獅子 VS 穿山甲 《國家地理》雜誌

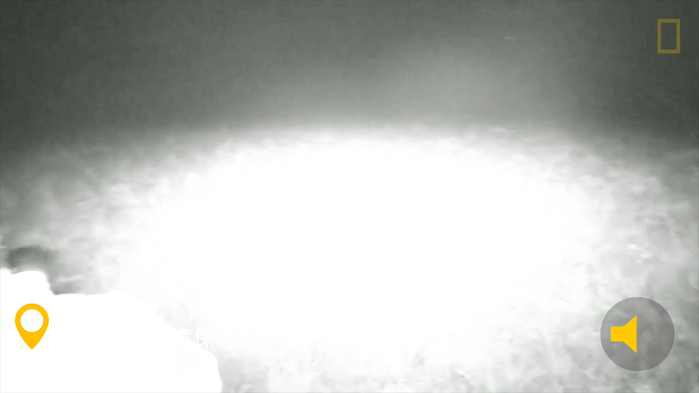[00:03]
always chomping on its thing that is round and big
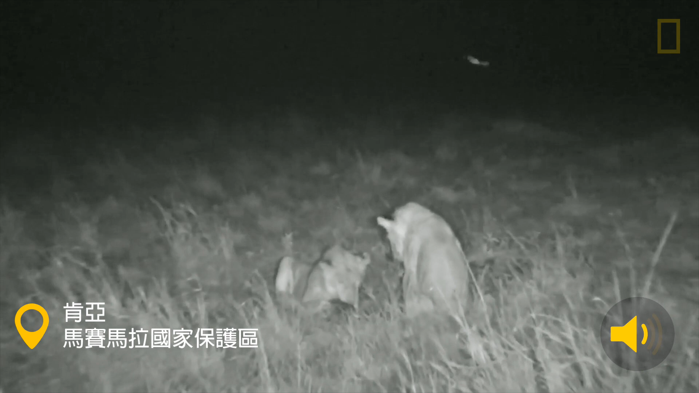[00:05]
what is it is is it a pangolin
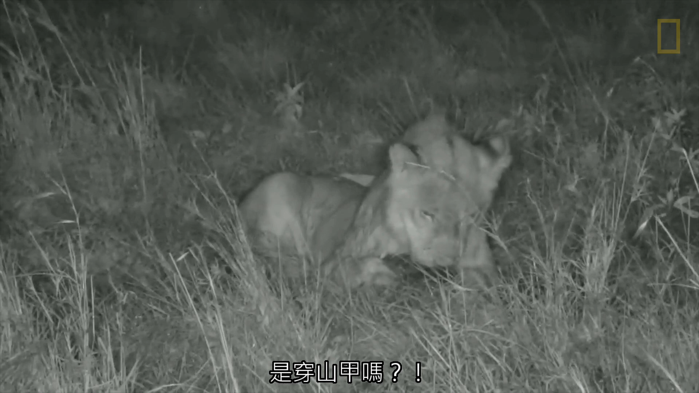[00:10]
it looks like a pangolin it is a pangolin it's a pangolin look at that guys that's ridiculous so the lions are busy playing with the pangolin no what are the chances that's crazy now this is a super super rare animal and what are the chances of them playing with a pangolin no I don't believe it that is ridiculous now Emma
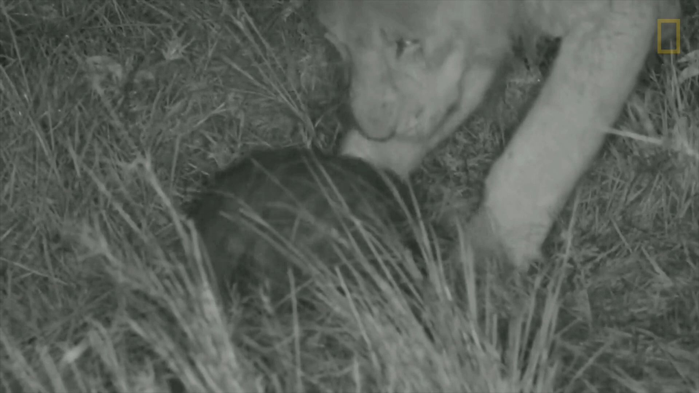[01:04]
can you hear the claws on its scales no I can't believe how luck this is amazing Wow now pangolin has got to be besides a leopard we've got to be one of my favorite animals and not something that we get to see often at all in fact we very very very very seldom see one no don't leave it now line because I want to show people oh no the lions have left it
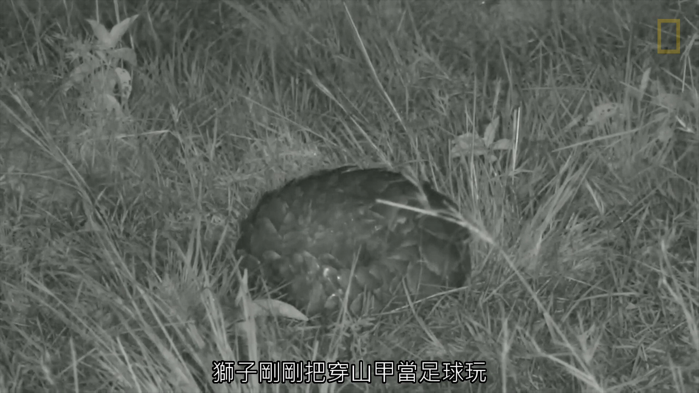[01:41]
mrs lapwing he has been playing soccer now let's see if the pangolin is okay should be okay when they roll up like that they're going to be kind of together now it's actually my fault because I was so far away that I didn't notice that that's what they had found oh that is ridiculous now come on little one you're gonna have to unroll at some point so that we can see you that's we were with a pride of lines and they found this poor little pangolin and played with it for a while and that's why it's all curled up the way that it is is because it's feeling very defensive of the lions and so we've been sitting with it in the hope that